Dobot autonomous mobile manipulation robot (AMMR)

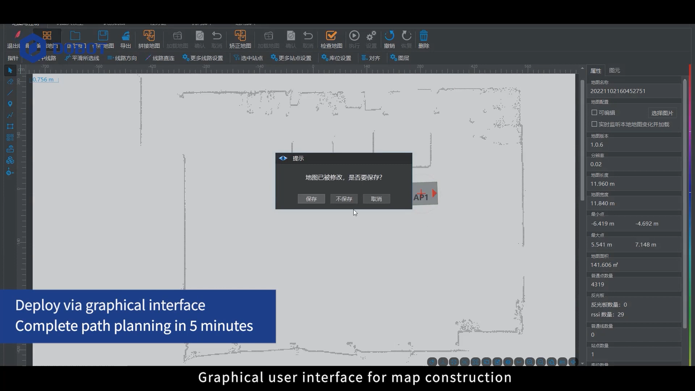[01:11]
Graphical user interface for map construction, station and path creation, and task editing.